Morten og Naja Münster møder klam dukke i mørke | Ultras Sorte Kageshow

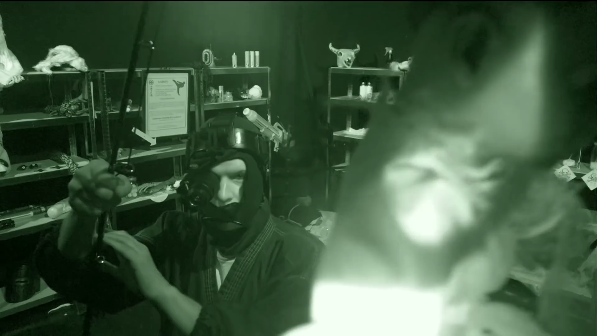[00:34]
Dukken! Den er så ulækker. Den er så ulækker. Det bliver fedt.